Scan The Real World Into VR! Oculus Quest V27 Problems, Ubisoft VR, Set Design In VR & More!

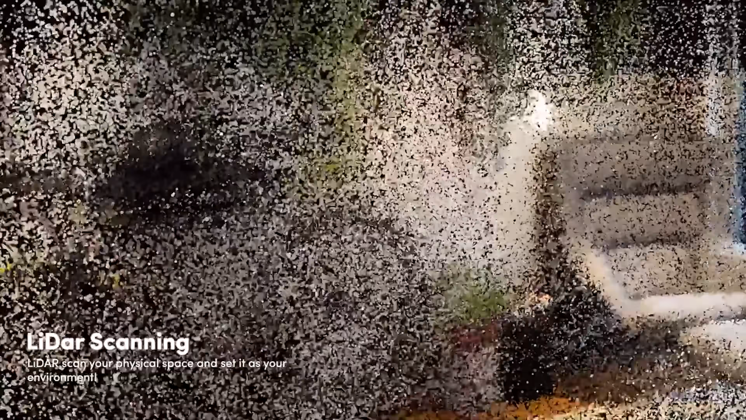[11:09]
is new enough to have one a LiDAR scanner determines the distance between